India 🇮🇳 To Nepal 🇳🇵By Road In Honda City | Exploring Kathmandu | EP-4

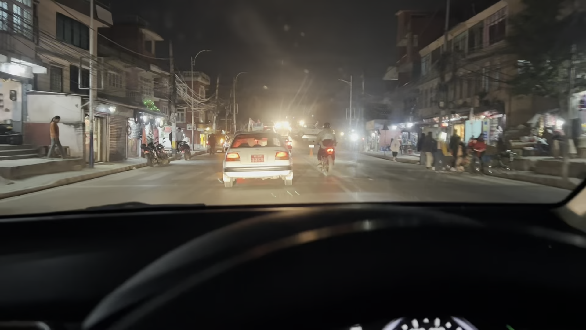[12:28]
तो सामने एक करोला का मॉडल जा रहा है, टोयोटा का लग रहा है, काफ़ी ज़्यादा पुराना है, 2000 ईयर से भी पहले वाला मॉडल मुझको लग रहा है ये वाला।